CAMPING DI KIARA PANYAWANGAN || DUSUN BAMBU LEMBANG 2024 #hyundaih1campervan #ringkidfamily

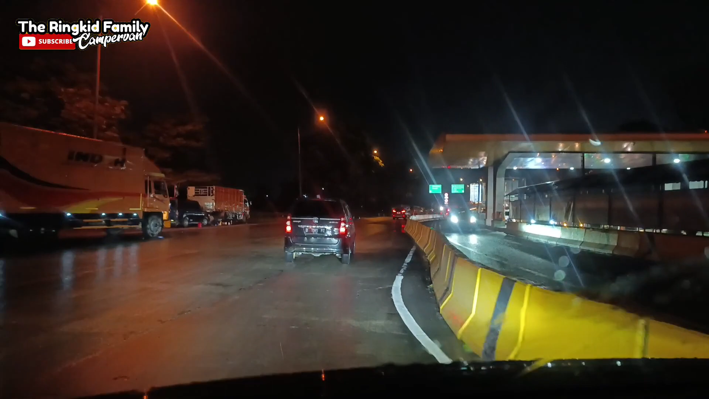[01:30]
Kita memilih jalan keluar tol Padalarang,
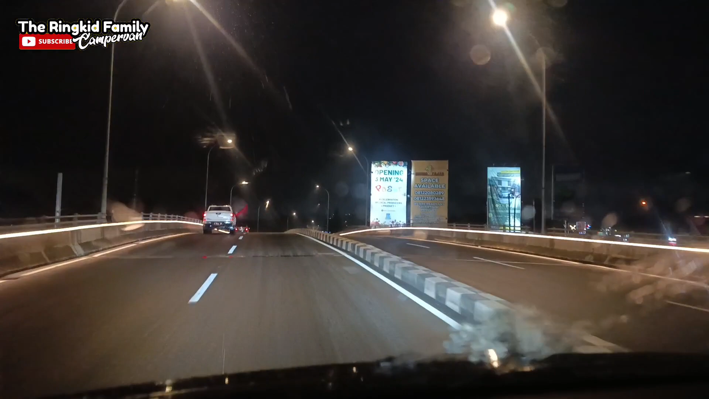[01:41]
lanjut ke daerah Parongpong karena ini jalan alternatif yang tidak terlalu macet, guys.
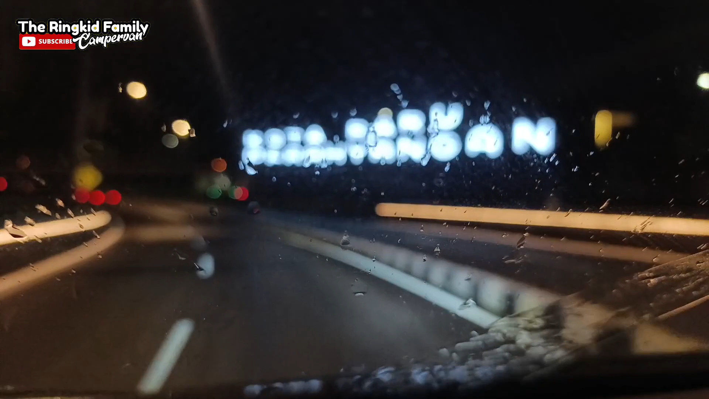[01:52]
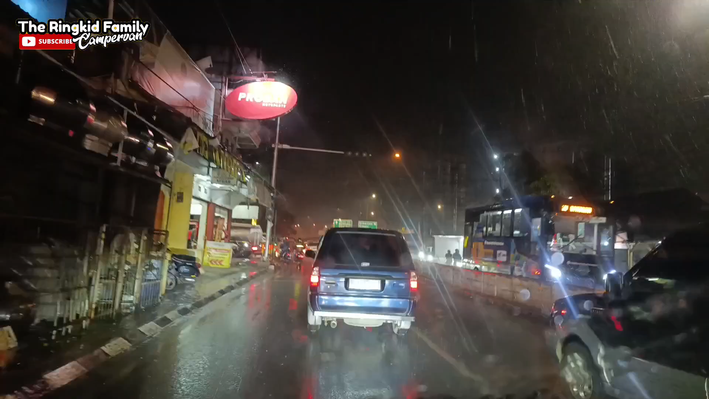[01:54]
Dan ini suasananya sepanjang jalan hujan, guys. Tapi ya sudahlah, kita lanjutkan sampai ke tempat campingnya, guys.